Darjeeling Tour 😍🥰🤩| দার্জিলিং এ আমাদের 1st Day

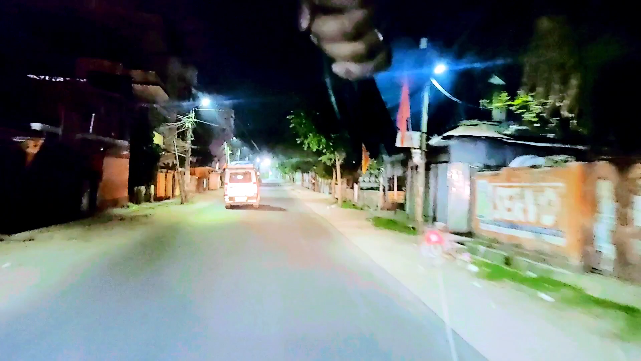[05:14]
এই রাস্তাটাই দিনের বেলা প্রচণ্ড বিজি থাকে, আর রাত্রেবেলা সেই রাস্তাটাই এত শুনশান, দেখে আমার পুরো অবাক লাগছিল।